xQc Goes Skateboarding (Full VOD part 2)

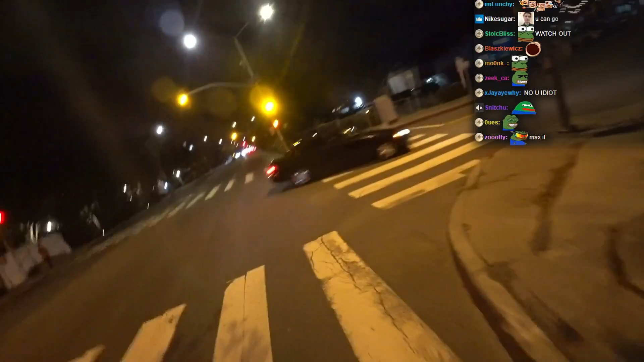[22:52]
Send it. A little bit of brake, send it. Wow! Holy fuck, Willie! Fuck! We're going on the street, fuck me. I have to go on the street. No other choice. I can't bunny hop on the fucking corner. Cars behind? None. I wish I had two cameras behind, and whenever I look behind, right, the AI knows that I'm looking behind, and camera switches, and you look at the back to see if there's any cars coming. So it goes bang! You know? Wait, dude, did we pass it?
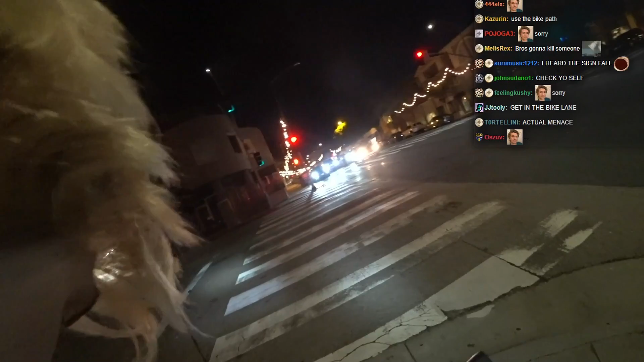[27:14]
There's a bike lane. Really, there's a bike lane. Oh my god. There's a whole ass bike lane. Yeah. Nah, it's LA. Bike lanes are pretty much parking for fucking assholes, so it doesn't matter. Hey, look, it doesn't matter. We're just gonna get killed. There's also a lot of like, those like side shops in the street. Yeah. They get in the way sometimes. Yeah. Yeah, look at that. Yeah, bike lane's my fucking...
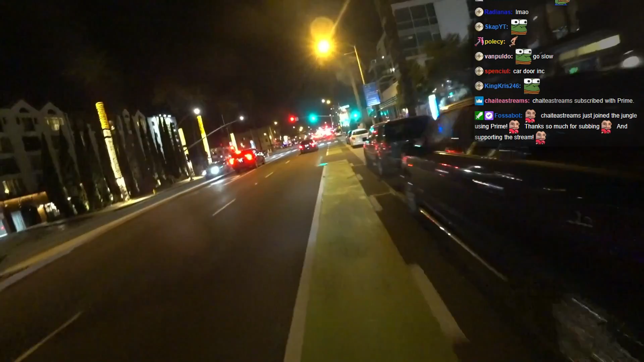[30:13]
3 seconds, green light. Do I send it? I mean, I'm committed. Fuck it. Wang!
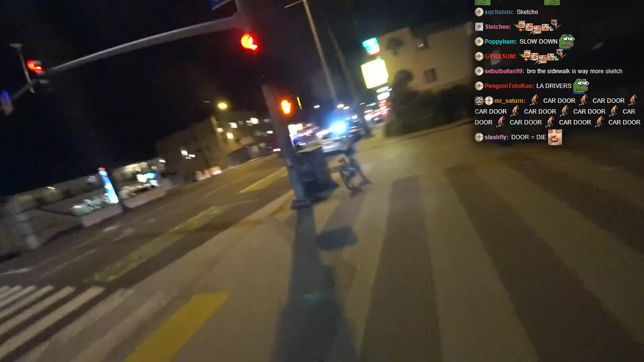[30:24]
Holy, he's actually sent it. This guy's a maniac. Wait, did we pass it? I didn't need to look around. Oh, sorry. Nyang. Max speed.